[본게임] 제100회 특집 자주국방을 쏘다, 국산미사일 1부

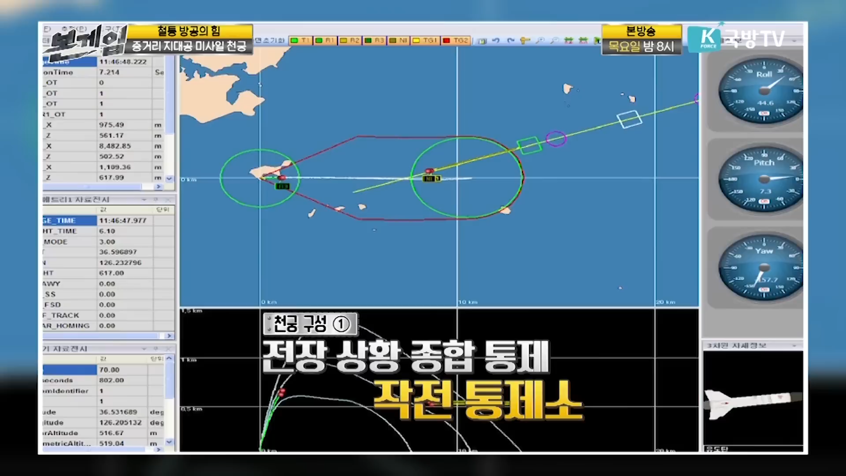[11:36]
그리고 그 포대에 있어서 이제 교전, 그 적항공기라든지 순항 미사일 같은 것을 탐지해서 유격하는 이런 것들을 통제하는 교전 통제소가 있고 그리고 또 제일 중요한 게 뭐겠어요?
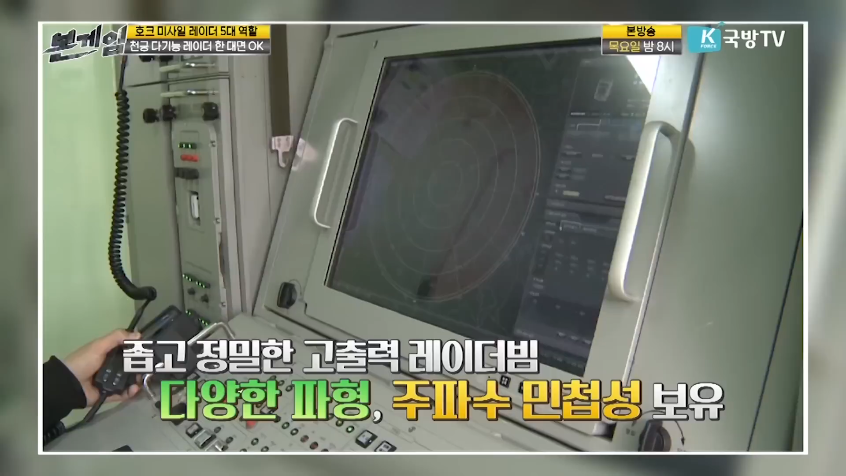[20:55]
특히 이제 레이더는 또 좁고 정밀한 고출력의 레이더 빔과 다양한 파형 그리고 주파수 민첩성 뭐 이런 것을 다 동시에 갖고 있어서 원천적으로 아주 강한 대전자 방해 능력을 갖고 있습니다.